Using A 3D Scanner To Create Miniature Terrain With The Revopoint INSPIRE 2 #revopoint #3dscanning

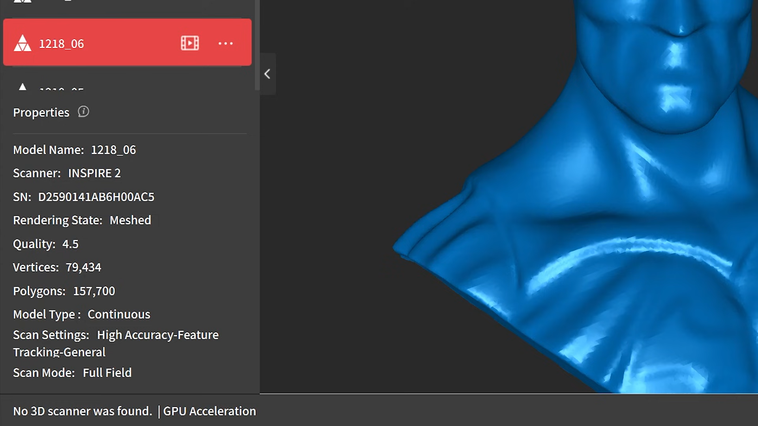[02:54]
If we head over to the left hand side you can see we have just under 158,000 polygons. Now that's very low. We need to increase that and the way we do that is we head over to those very settings I just talked about. First thing I'll do is adjust the fusion.
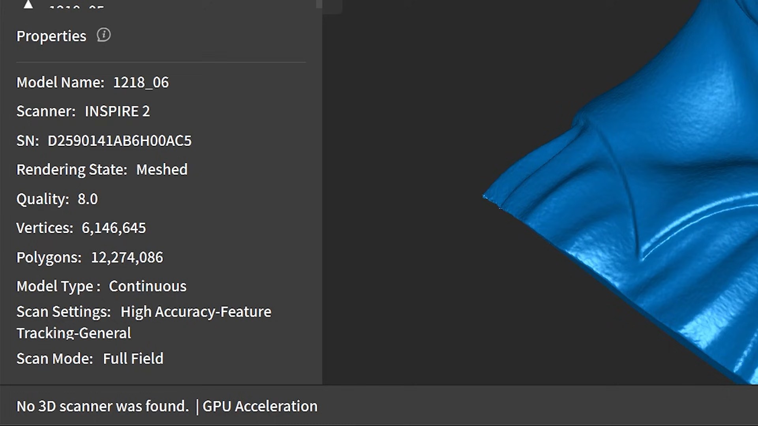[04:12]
We are now up to over 12 million but you can see the huge difference that it's made. Now there were a couple areas I missed during the scan which was the top
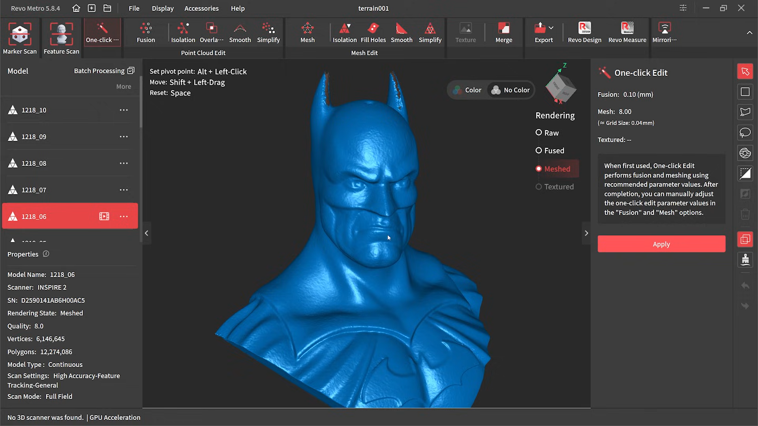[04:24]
of those ears and of course I couldn't get to the back of the model.
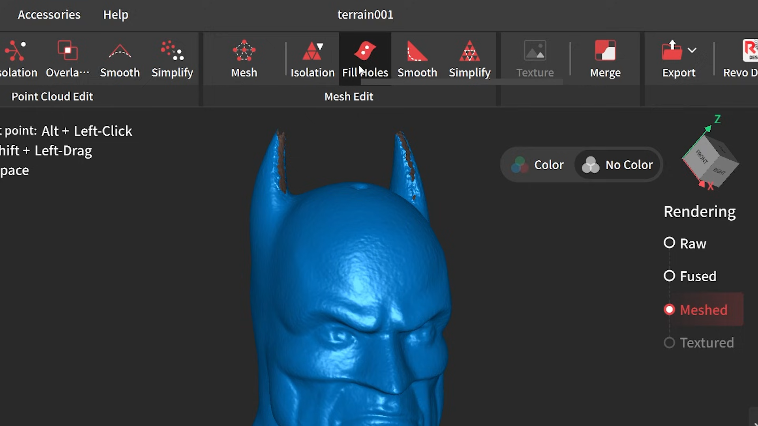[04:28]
And that is an extremely easy fix. We click on fill holes then on the right hand side we've got our little selection box there.
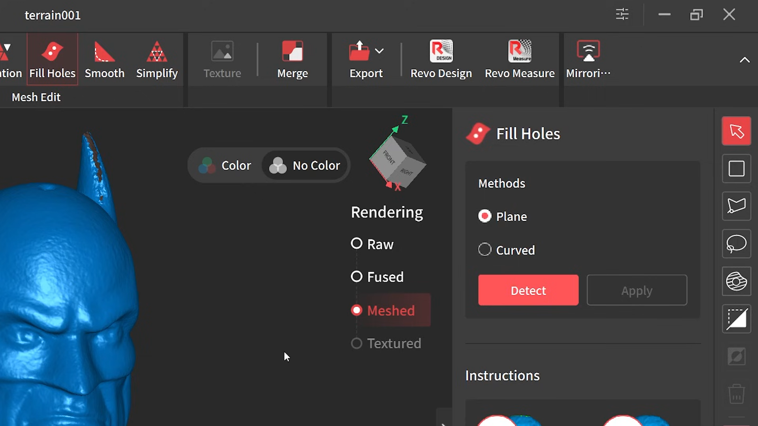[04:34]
I then click on curved and hit the detect button. This will then show me where all the missing parts are in the model.
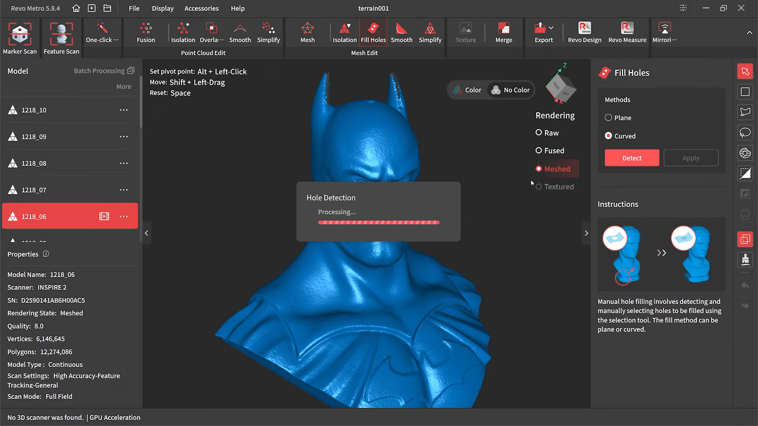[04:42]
And that's highlighted by the green area. Now to fill those spots I then need to just go in and click the areas I need to fill.
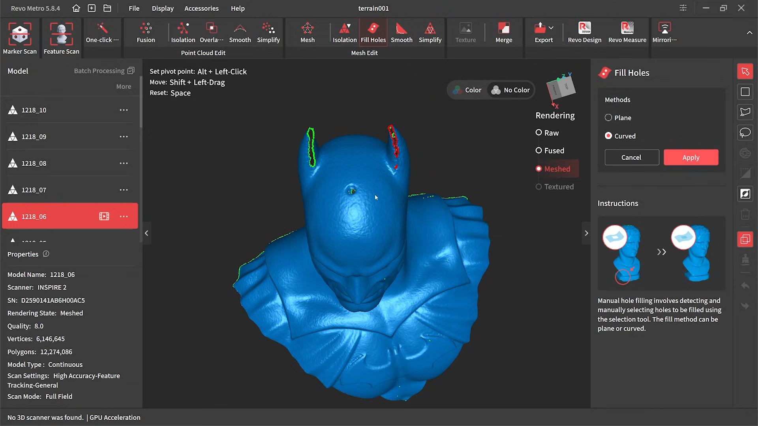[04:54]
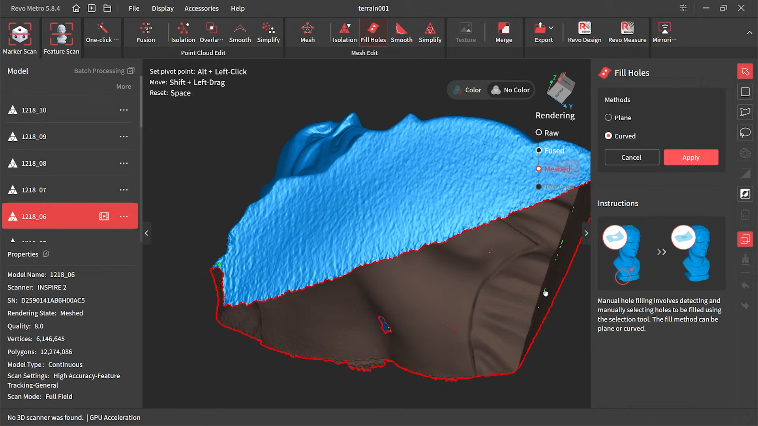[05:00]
Once I've selected all the holes I can then hit apply.
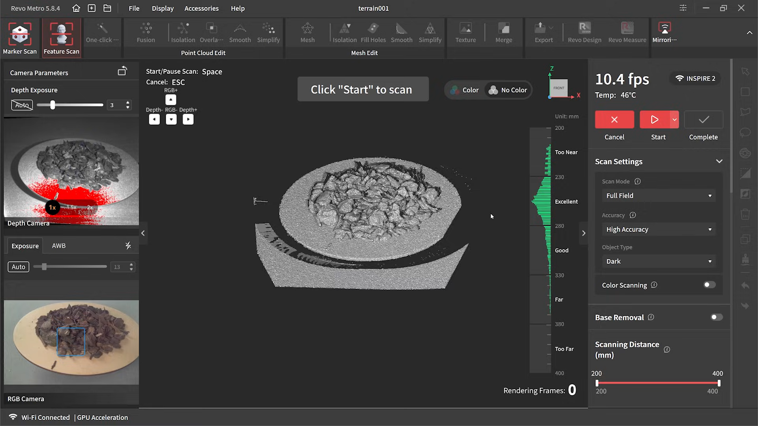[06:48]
And because of the stand the distance from the model and the scanner will be consistent throughout.
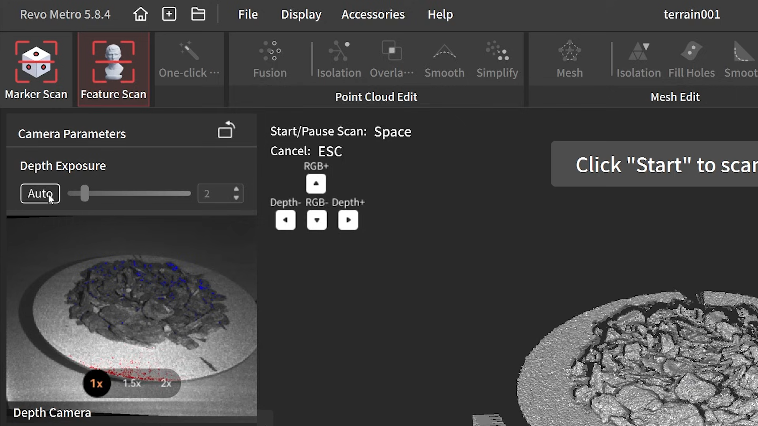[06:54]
Again we hit on auto for the depth exposure.
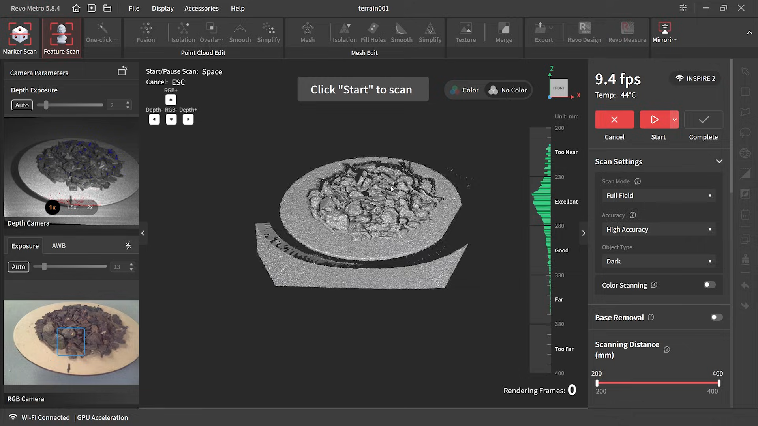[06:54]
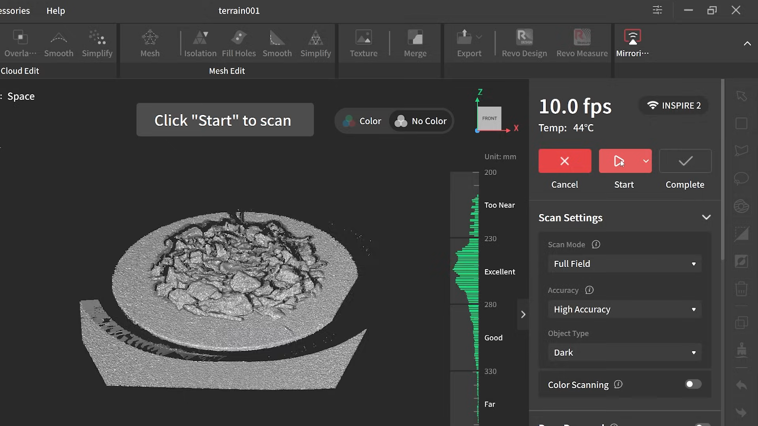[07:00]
And then heading over to the settings I make sure it's full field, high accuracy and the bark is dark. So I've changed the object type to dark. I could then hit start and off she goes. This scan couldn't be any easier honestly. This scan only took about a minute and a half to complete.
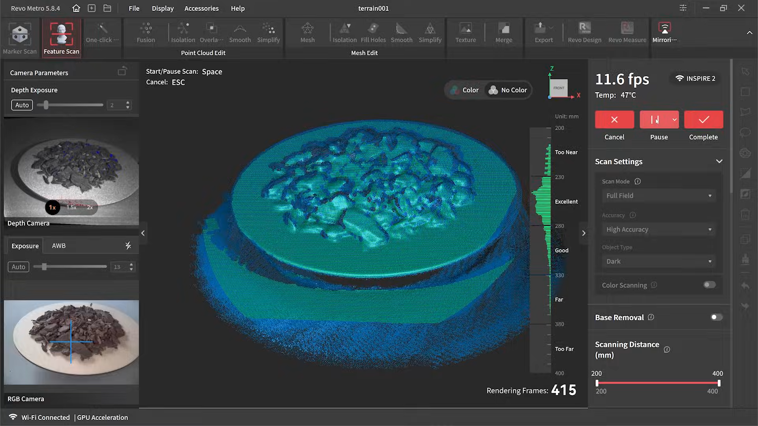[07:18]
And just like the Batman bus I then hit complete and off it went to do its calculations.
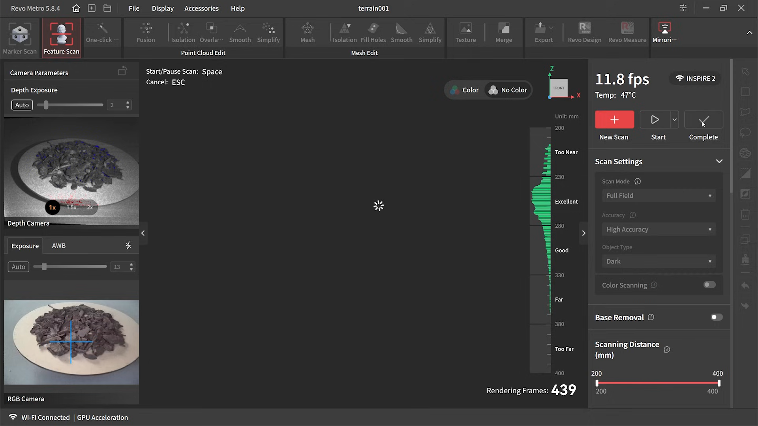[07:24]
And spat it out a minute or so later and we ended up with this.
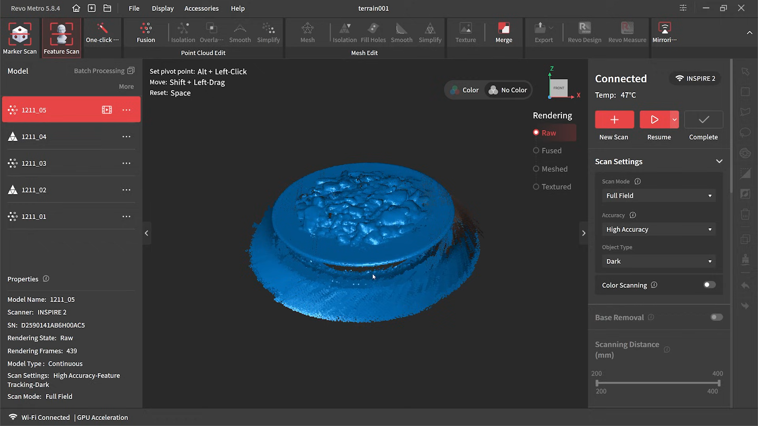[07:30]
Now you can see it's again looking very undetailed. You know it almost looks like a UFO to me.
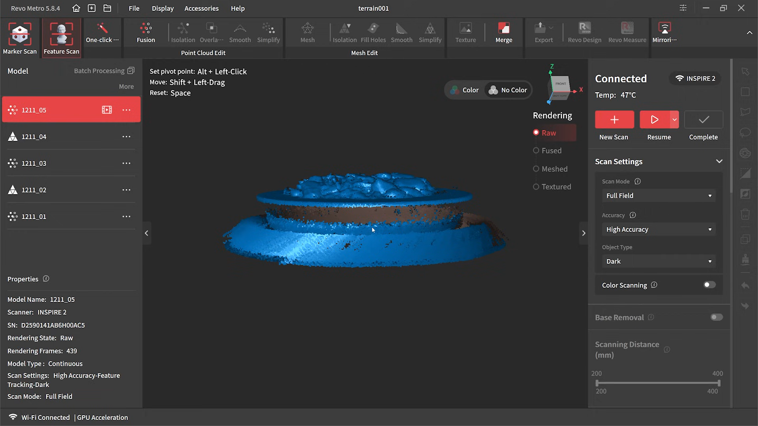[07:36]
Interesting result. It looks like I've got a good capture there. So what I need to do now is head over to the one click edit once again.
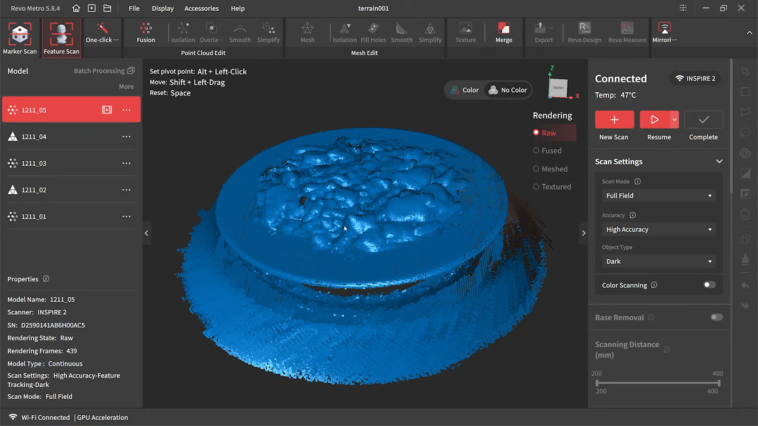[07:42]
And we've got our settings there which is at our previous settings that we tried with the Batman figure. Hit apply and off she goes to start rendering everything.
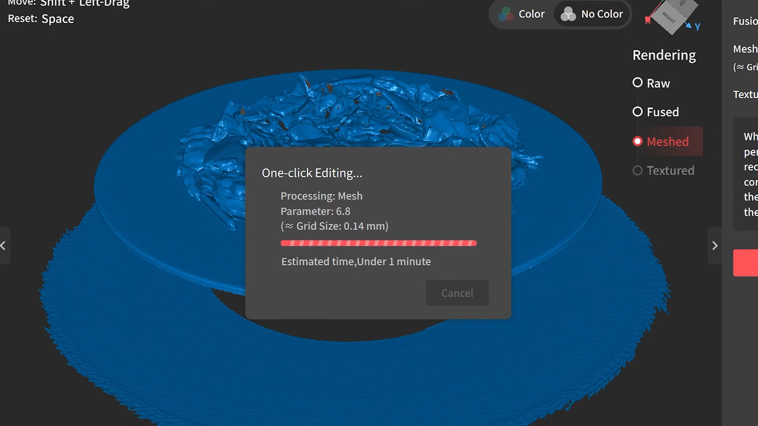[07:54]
And we end up with a much better detailed terrain.
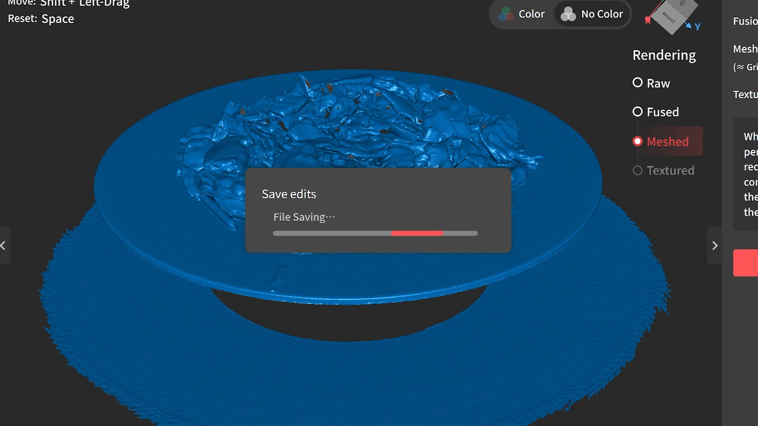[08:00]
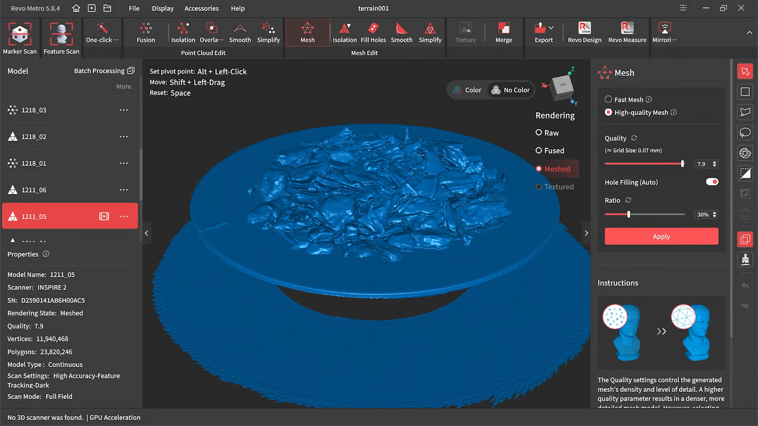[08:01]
It does look a gazillion times better but there are a couple things we need to fix.
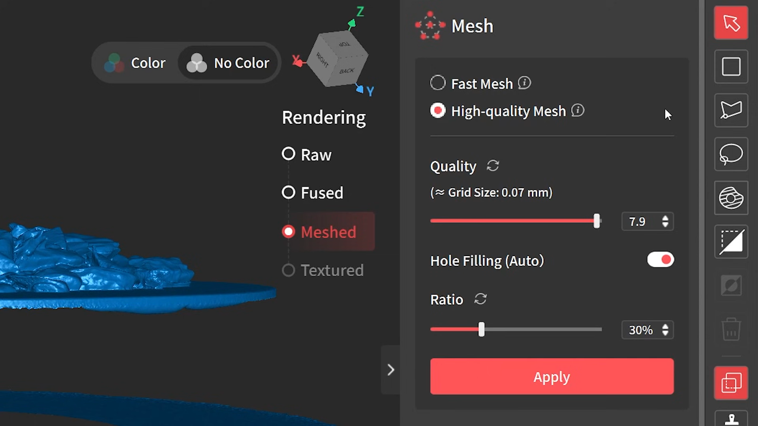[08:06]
That over scan area at the bottom and also the turntable disc.
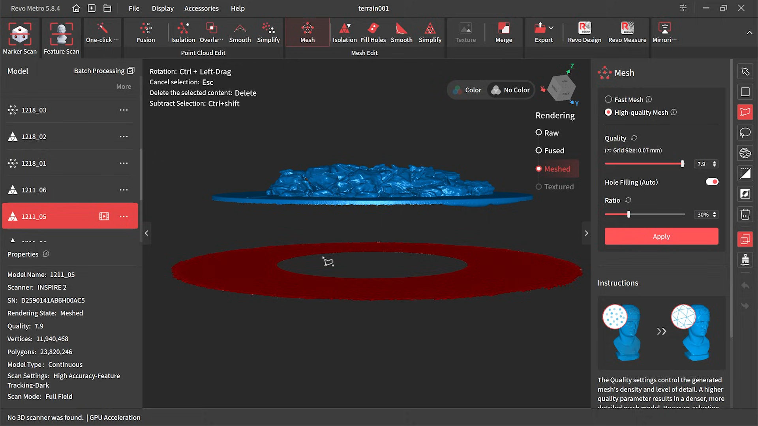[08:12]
And we get rid of them by using the selection tool and we just highlight the areas we want to delete. And then this section I kind of just need to level it out. So it's as horizontal as I possibly can get it.
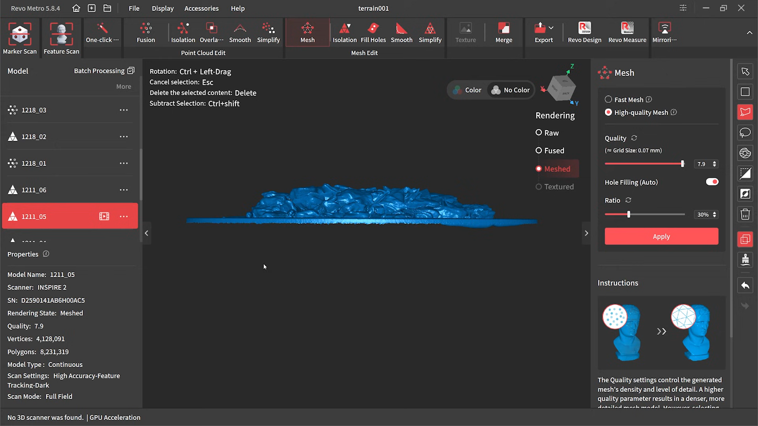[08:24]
And again select it hit delete and we end up with the almost final model. When I mean almost it means I need to fill a whole bunch of holes that are still in the model. As you know and you saw early in the Batman bust we do have a tool for that. And it's a matter of going over clicking on fill holes.